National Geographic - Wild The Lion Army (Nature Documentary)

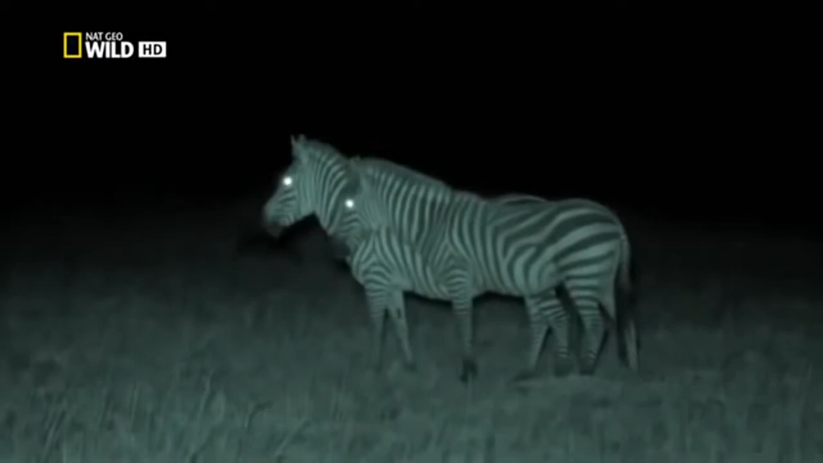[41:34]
It's now as dark as it ever gets on these plains. 1/200 millionth of the light levels of daylight. The zebras can't see the lions. And the lions can't see the limping zebra at the back of the herd.
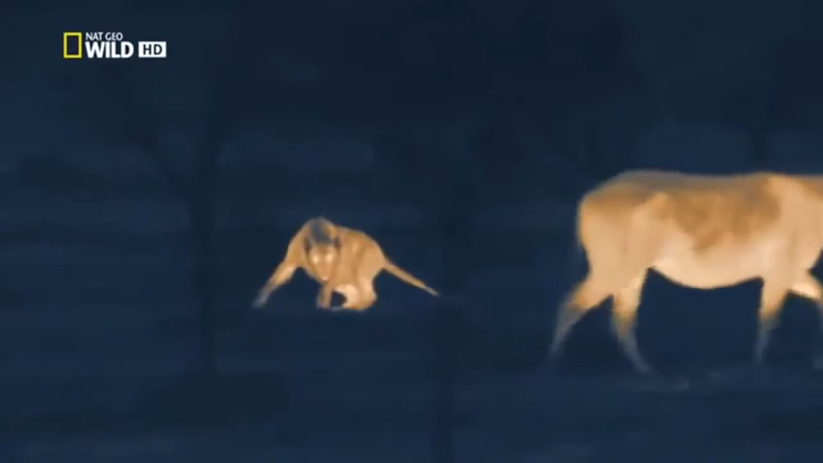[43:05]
The lioness hesitates, as though waiting for one victim in particular. Something catches her attention.
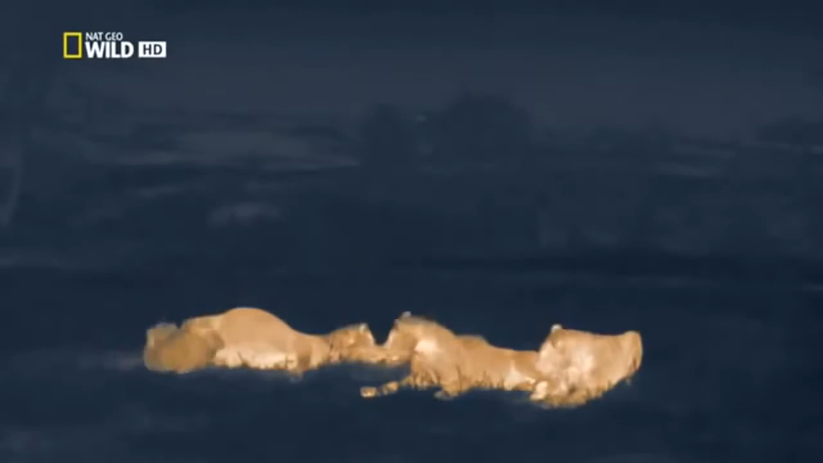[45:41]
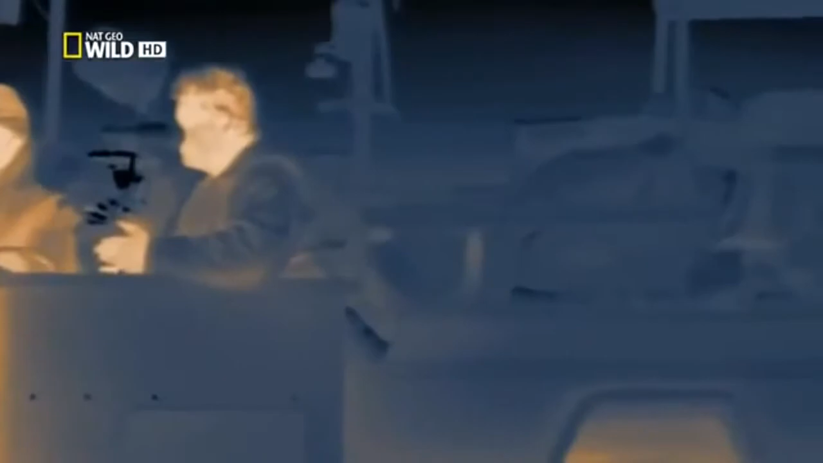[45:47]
For the first time, entirely without the aid of visible light,
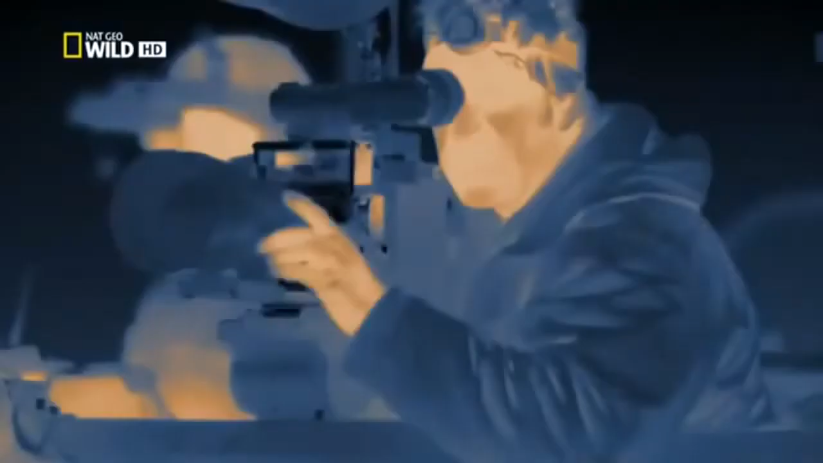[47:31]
Light enhancing and heat seeking cameras penetrate the pitch black to give us the best view we have ever had. Witness lions in action when they are most active.
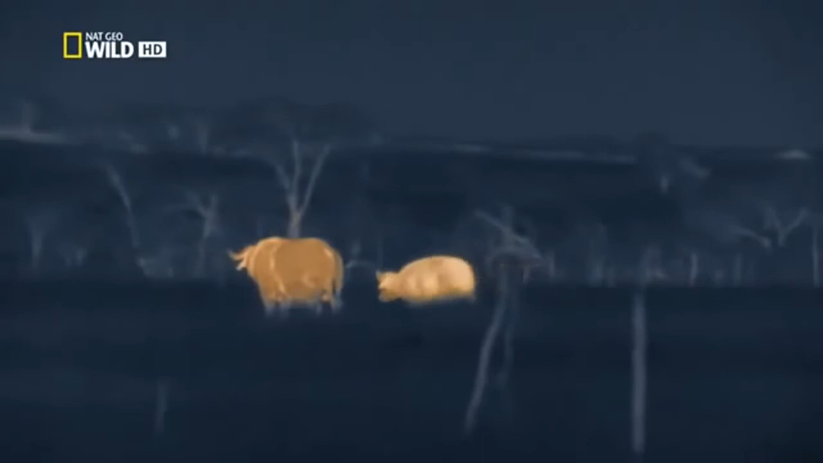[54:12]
They do at least have the advantage of invisibility.
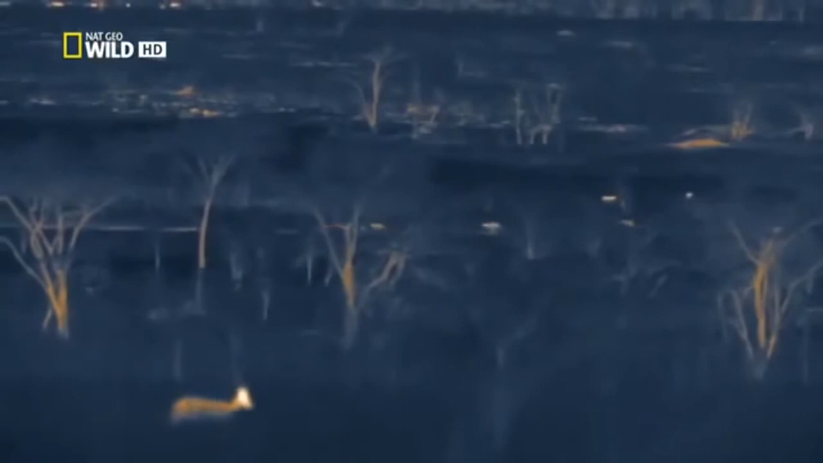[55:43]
They'll need to get their hunting skills together soon, or they'll starve to death.
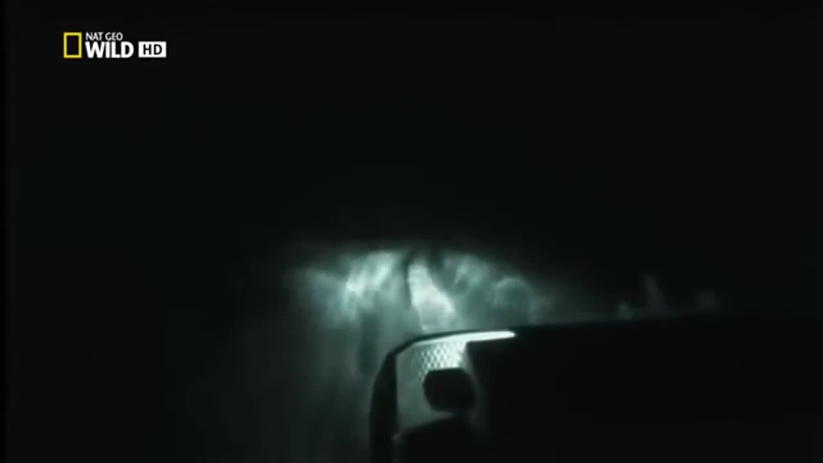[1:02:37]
Most lion activity occurs at night, but until now, we've only been able to record the tiny fraction they get up to by day.
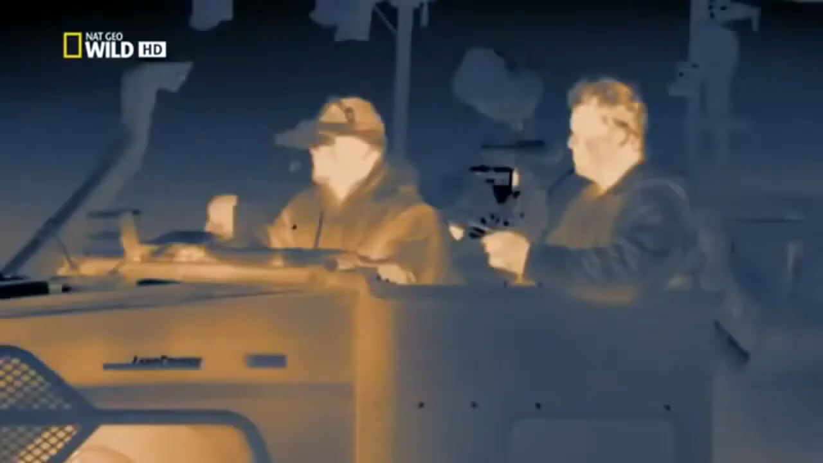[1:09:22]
For the first time, entirely without the aid of visible lights, we've been able to observe lions using all
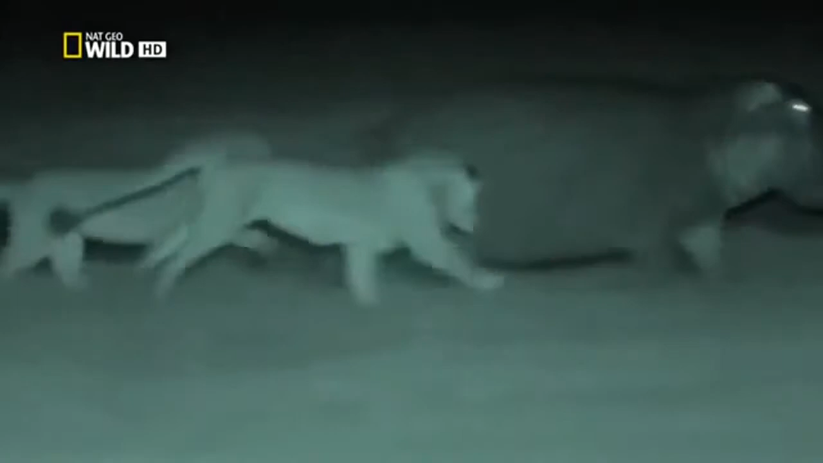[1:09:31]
of their senses to turn the cloak of darkness to their advantage.
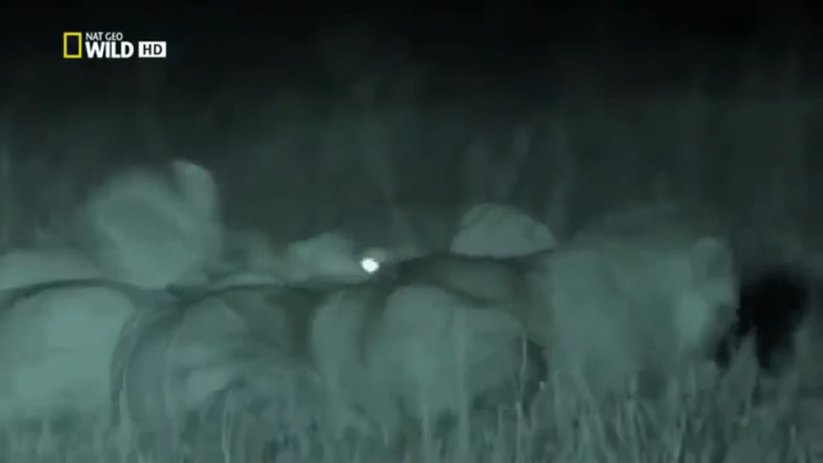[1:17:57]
In a way, they are passing their first test, taking what they need by force. The huntress is left with nothing. For her and her sisters to survive, they need to get away from their greedy brothers. But there's no going back home now.
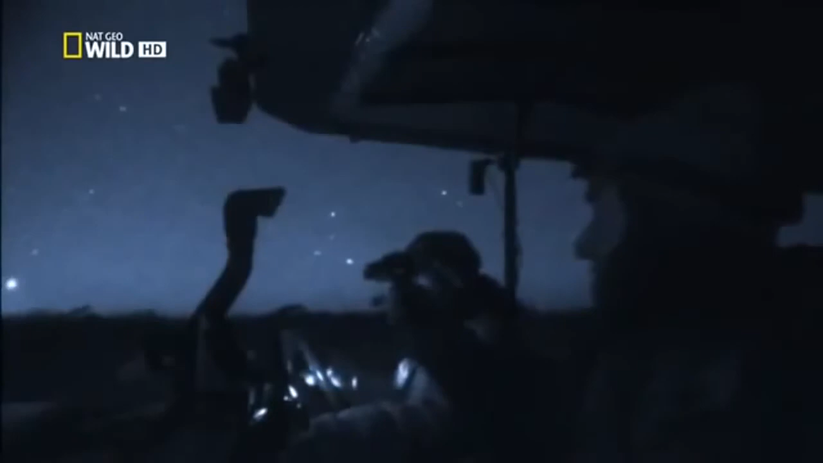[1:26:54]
That is the moonlight. Oh, yeah, awesome. Even with such a bright moon, nocturnal lion behavior was almost impossible to film.